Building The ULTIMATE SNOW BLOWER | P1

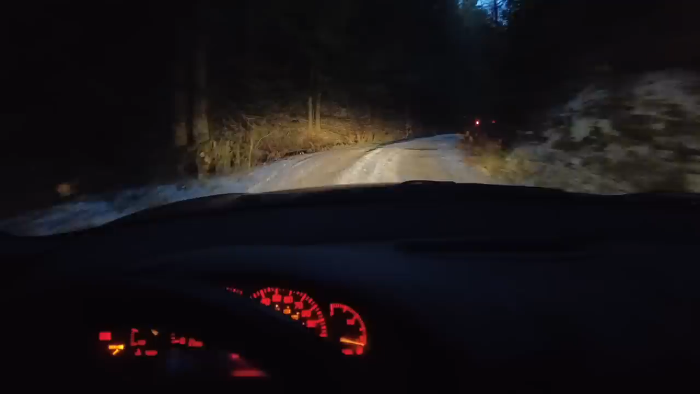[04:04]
that's not even the steepest spot and i was sliding all over the place i guess the only real goal to all this is don't